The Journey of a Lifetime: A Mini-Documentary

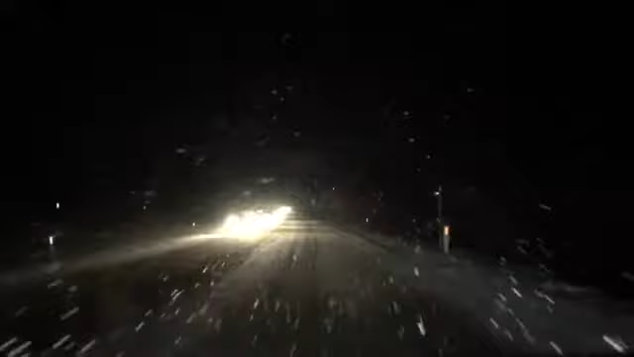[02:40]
So it's already Christmas Eve. I got to drive all the way to Michigan.